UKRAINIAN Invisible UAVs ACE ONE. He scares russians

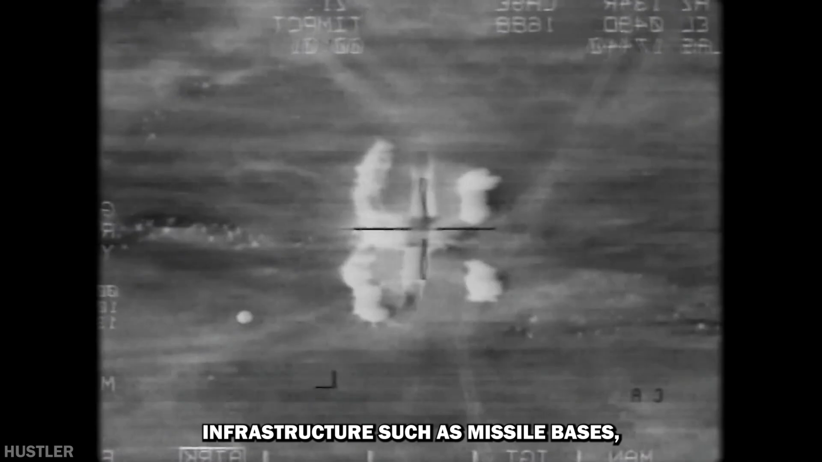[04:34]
such as missile bases, airfields, and command and control centers.